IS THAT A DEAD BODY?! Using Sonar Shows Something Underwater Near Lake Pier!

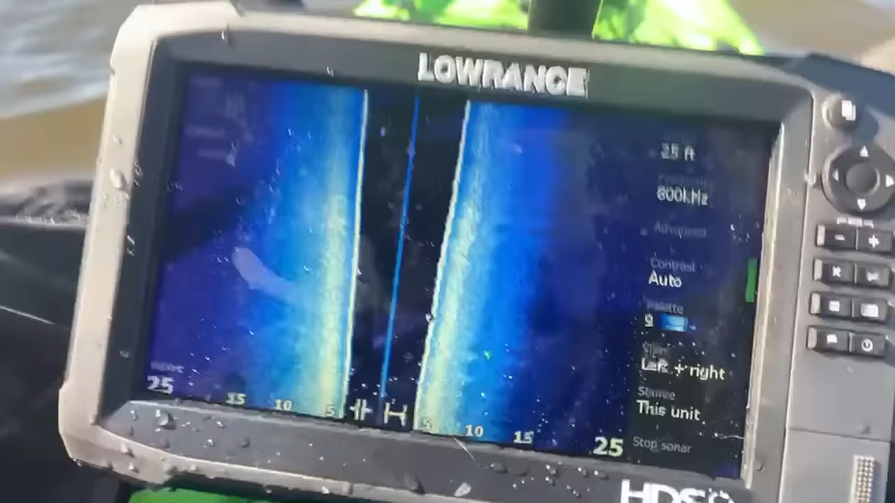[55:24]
Oh my God! If I hit the thing, yeah, pass away from smoking line. Let's go lower.
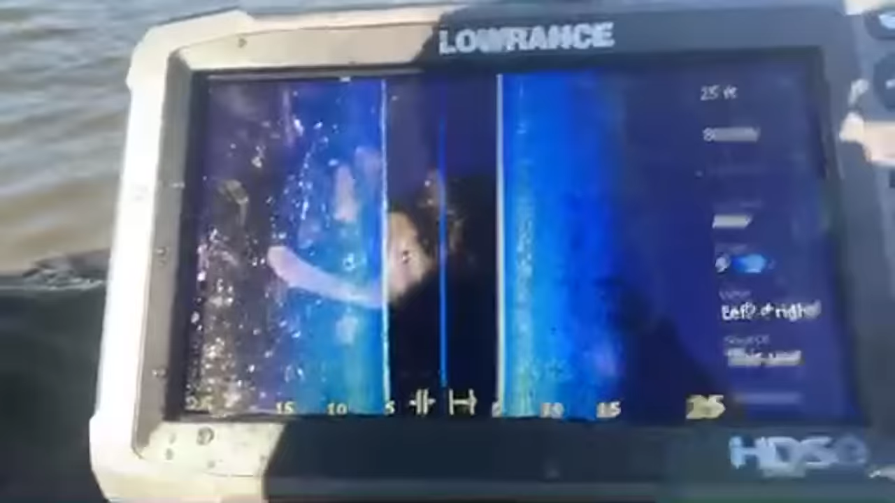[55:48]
Yeah, there we go. Kind of see what's going on now, I think.
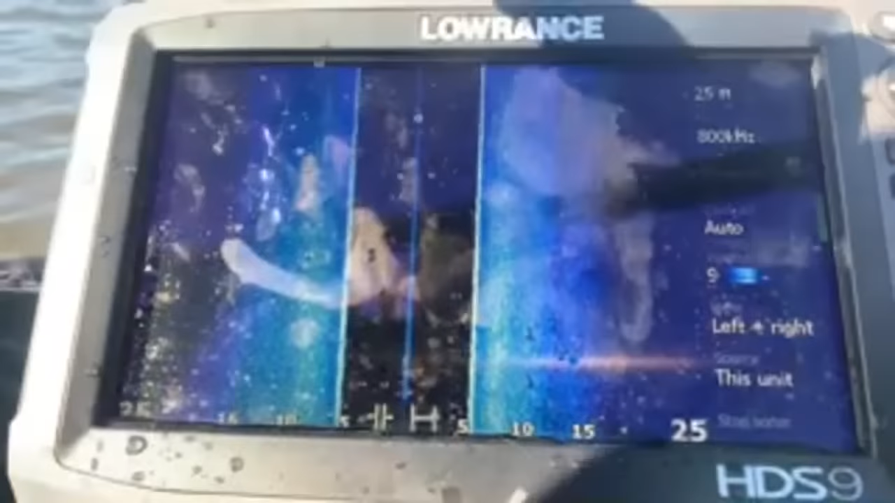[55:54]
A little better. Something floating in the water. I'm going after whatever it is floating in the water. It's kind of a rescue mission of whatever, what kind of litter is floating around out here.
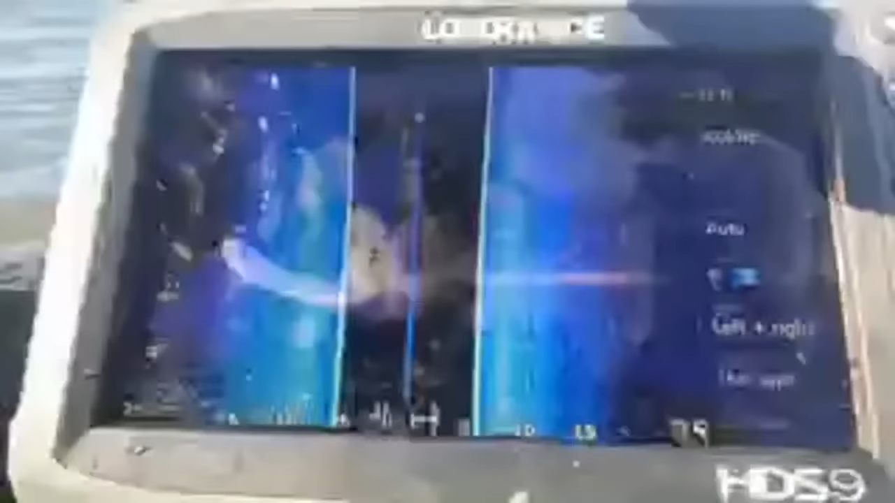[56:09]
Looks like a gallon jug of something.
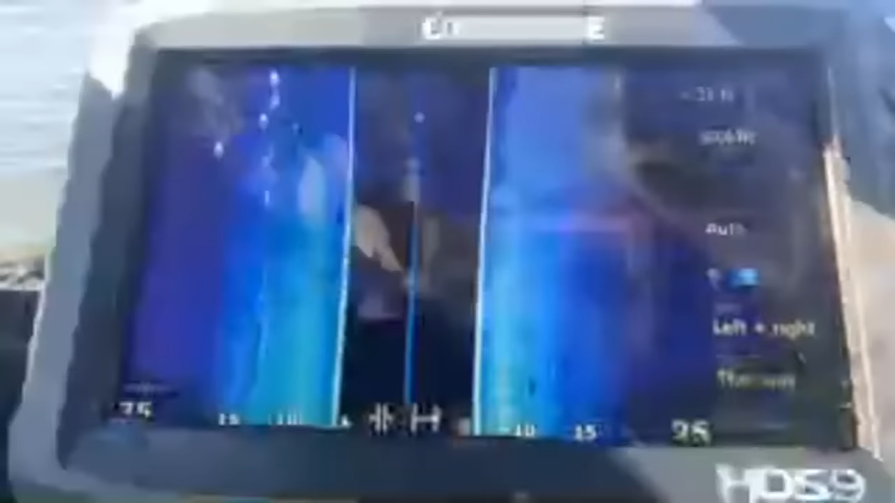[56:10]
It's terrible.
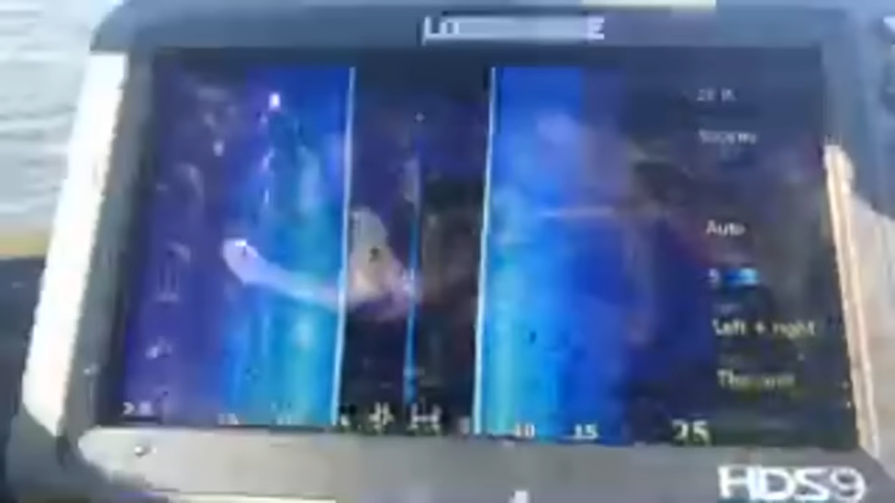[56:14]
Why would people do that?
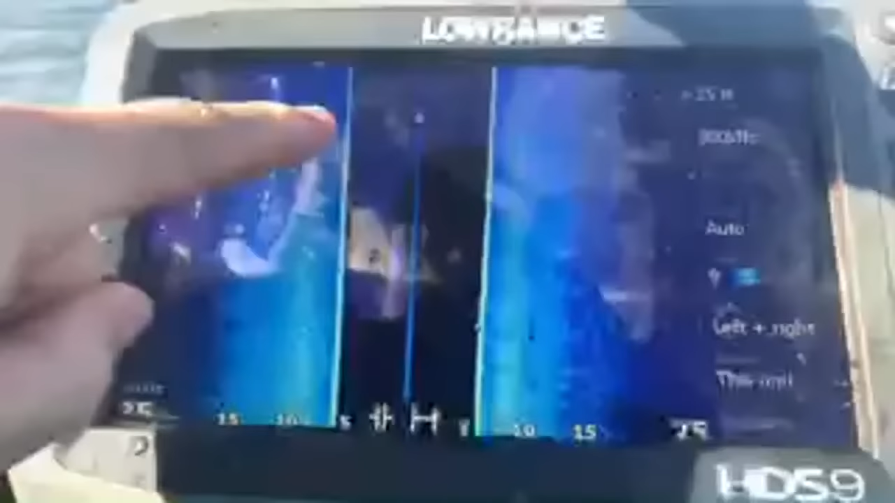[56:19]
So I wonder if these like white blips are fish.
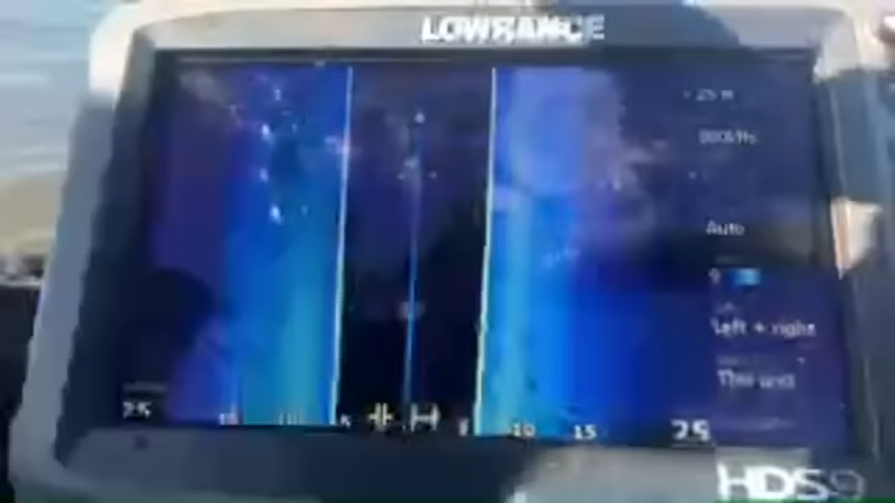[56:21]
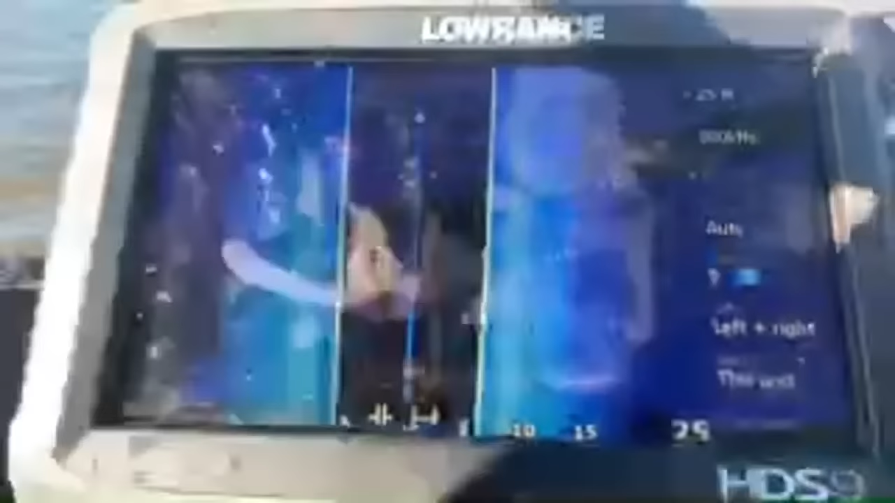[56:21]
Because the dark are supposed to be shadows, right?
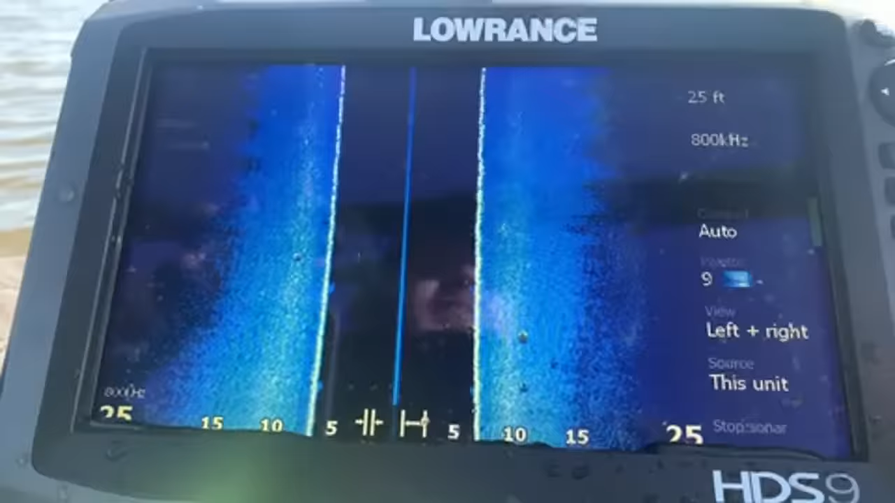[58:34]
All right, to the left, you're gonna see whatever that is attached to, maybe. That's weird. Well, the wonderful scanner, the wonderful sonar didn't pick up jack. Don't have any idea what the thing is attached to.
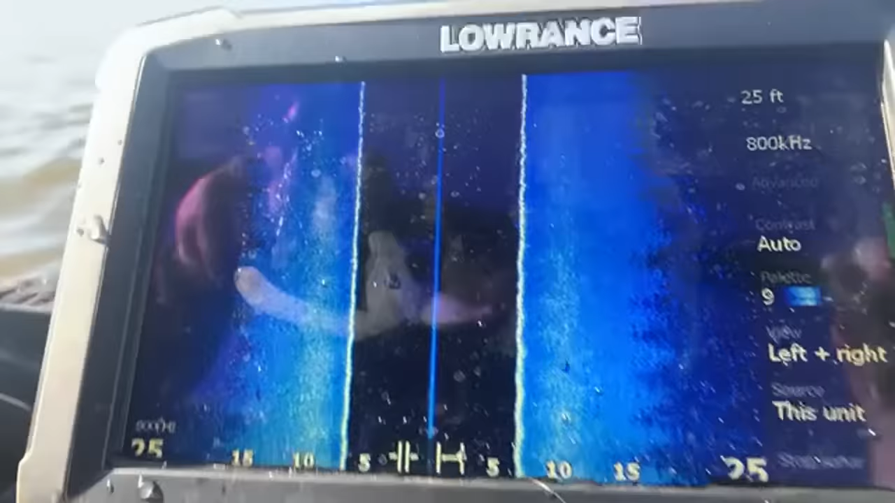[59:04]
Oh no. Down view. Down view is only for like going right over it.
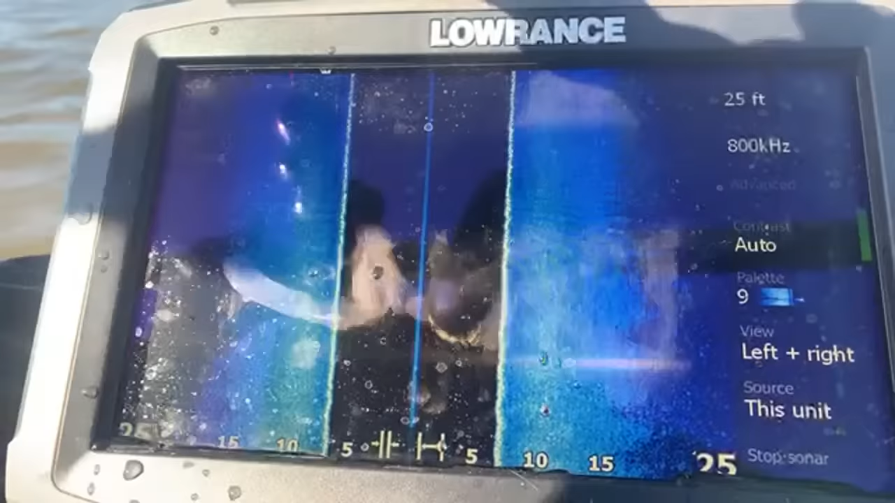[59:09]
But you know what? I'll listen to the wife.
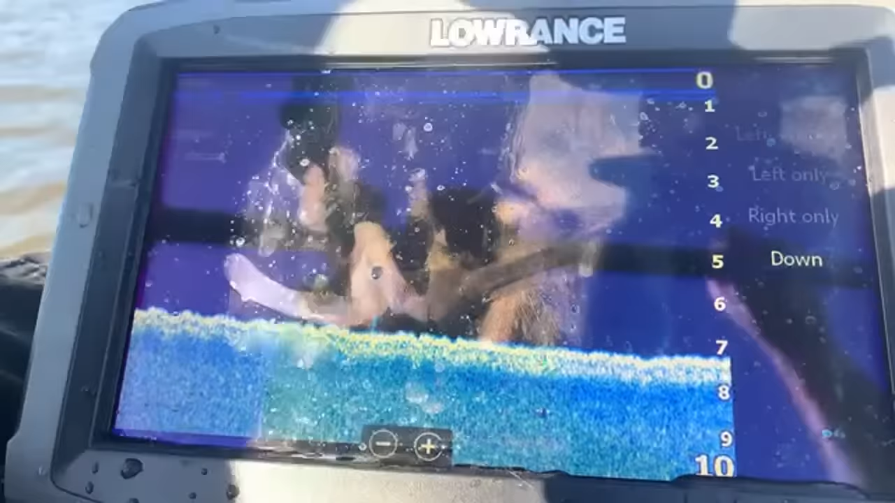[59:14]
Down view, and I'll just graze it. You know, I'll drive right over it and just like kind of let it slide against the other side of the boat.
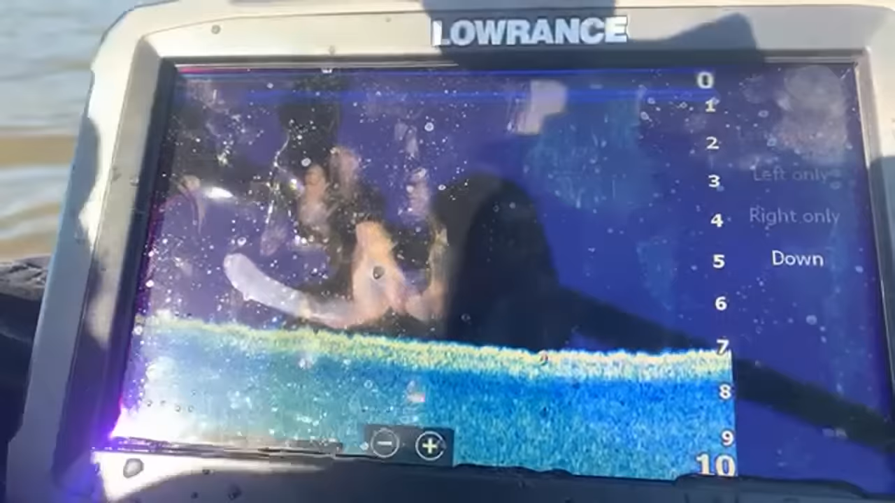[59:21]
See if I can get a shot of whatever is down there. All right, passing over it right now.
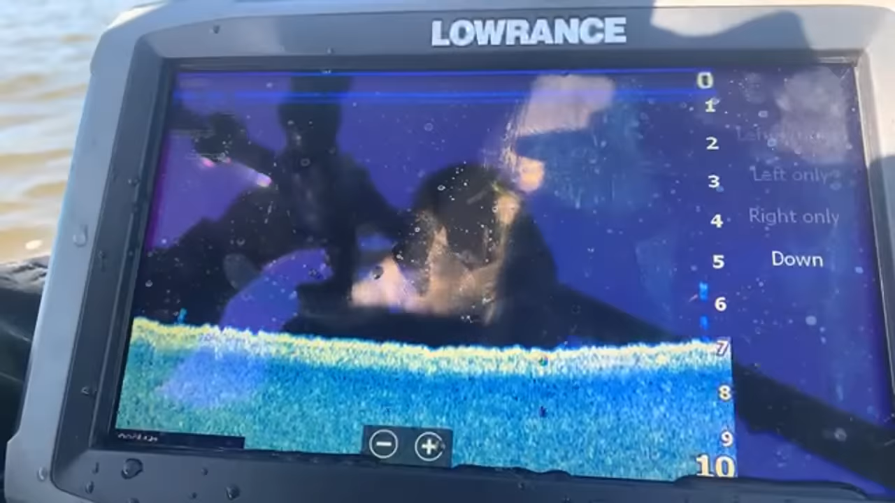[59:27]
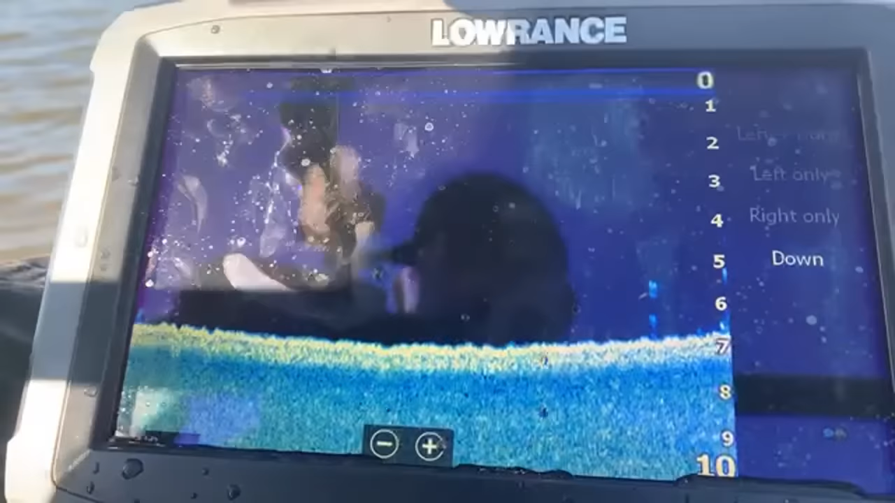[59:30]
I don't know what these are. What's the yellow?
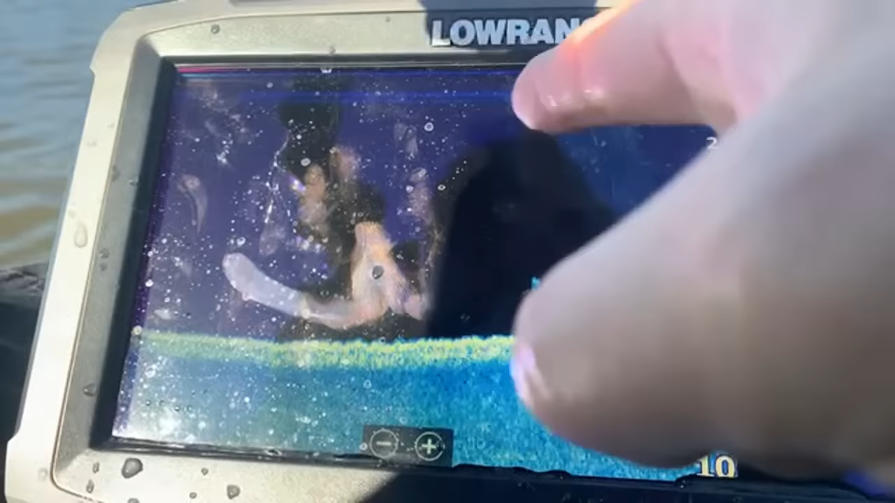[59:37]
That's his waterline, I guess. Something right here. That's where the ball is.
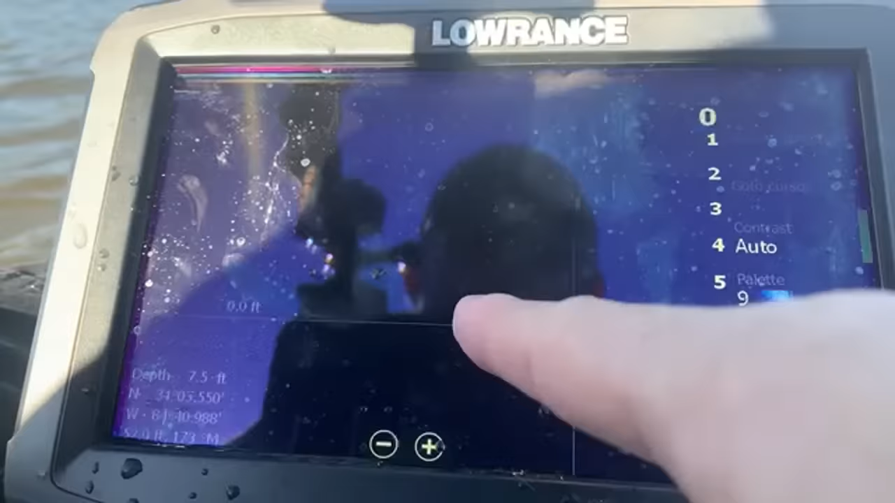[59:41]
On screen: depth 7.5 ft
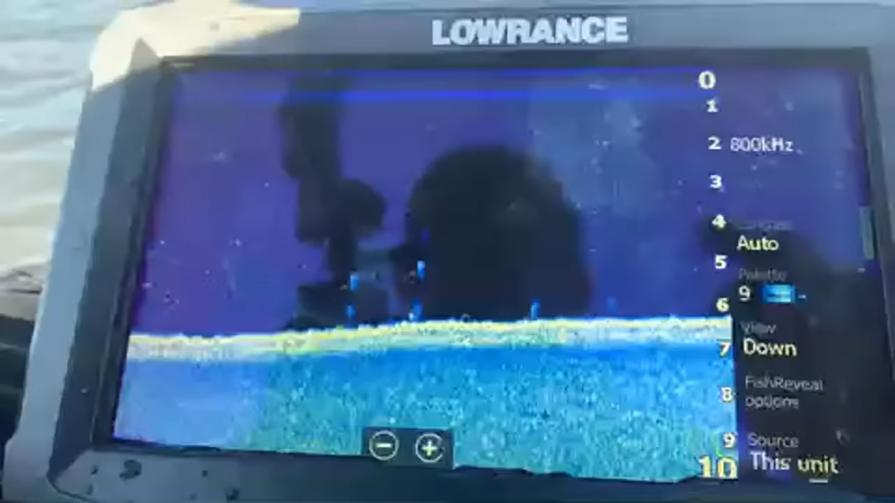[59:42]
It's there. It's kind of weird.